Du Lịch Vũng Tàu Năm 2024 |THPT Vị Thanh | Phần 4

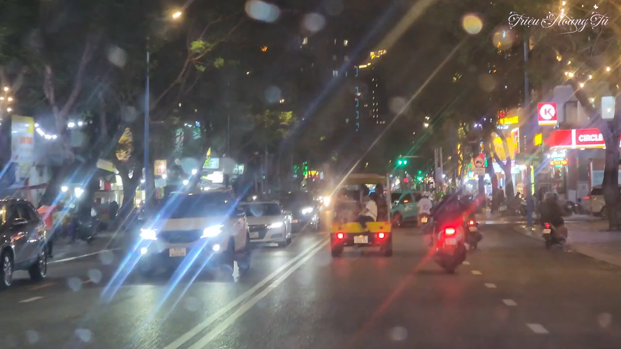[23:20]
Ồ, tòa nhà này cao quá trời ta. Quá trời tòa nhà này cao quá. Từ nhỏ mới lớn mới thấy tòa nhà cao như thế luôn trời. Quá trời đất cao. Ồ, có chỗ massage kìa anh em ơi. Ồ. Ồ, khu này vô khu massage hả trời? Nên kiếm cái mới. Mắt gần của mình kiếm đây. Gần của massage sao quá. Trời ơi. Cảnh y ghen như là nước ngoài luôn ha. Quá dữ.